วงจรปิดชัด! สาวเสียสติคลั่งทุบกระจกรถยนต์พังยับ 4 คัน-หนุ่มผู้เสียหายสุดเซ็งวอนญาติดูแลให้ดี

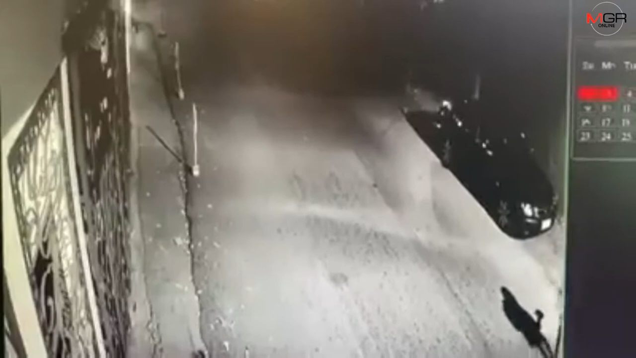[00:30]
นี่เหตุชนเดียวครับ สองรอบสามรอบนะ